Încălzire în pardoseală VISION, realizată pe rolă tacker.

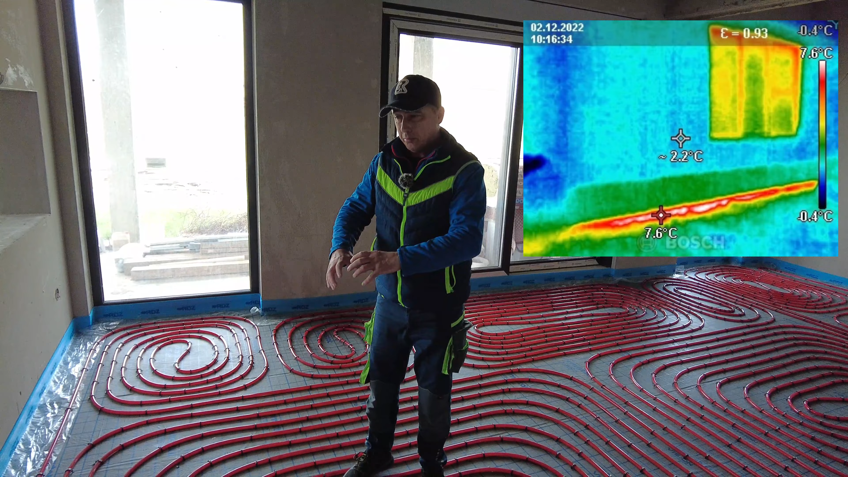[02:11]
On screen: spot 2.2°C, scale top 7.6°C, scale bottom -0.4°C
Și atunci toată căldura o preia peretele și o duce mai departe în fundație pe care o transmite acelui trotoar, acelei borduri de beton de lângă casă. Aici avem bucătăria, locul unde îmi place mie cel mai mult.